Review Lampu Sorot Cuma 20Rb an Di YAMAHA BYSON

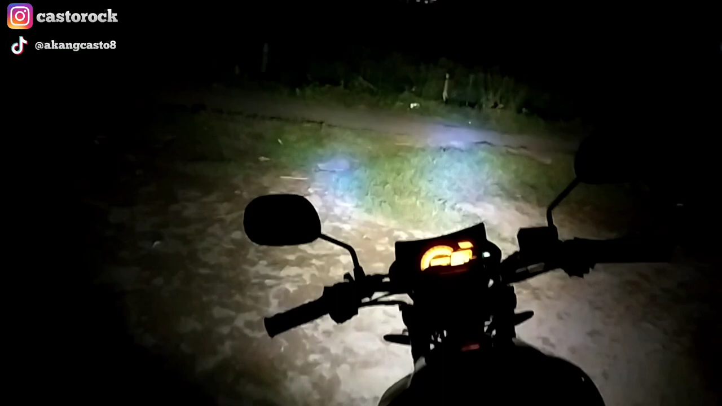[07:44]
gua sih ini lumayan terang memang enggak kayak lampu yang kemarin